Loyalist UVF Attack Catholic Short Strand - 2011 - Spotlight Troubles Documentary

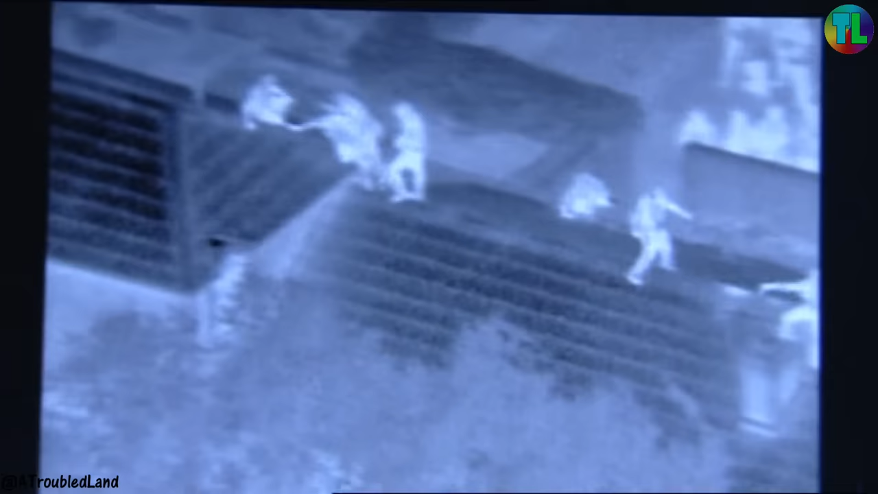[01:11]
These exclusive pictures, not seen until now, were taken from a police helicopter as the violence unfolded.
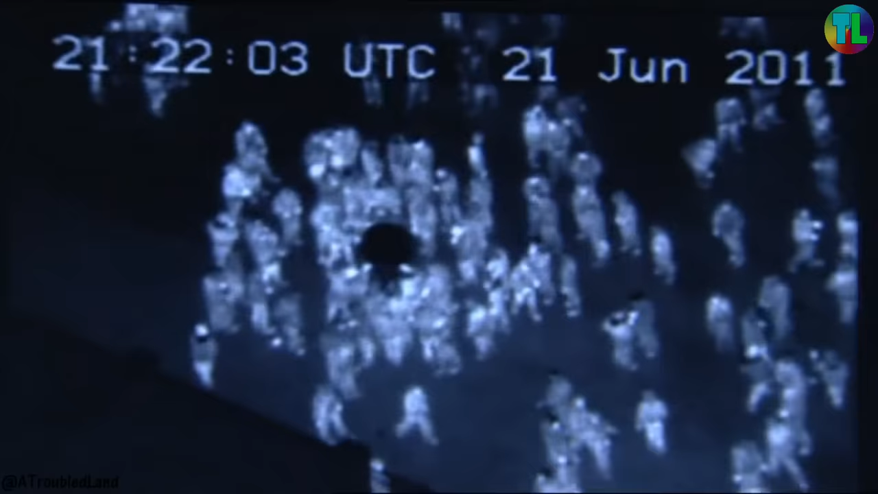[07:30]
The exclusive aerial footage has revealed Loyalist crowds near the Newtonards Road, emptying a bottle bank to make more petrol bombs.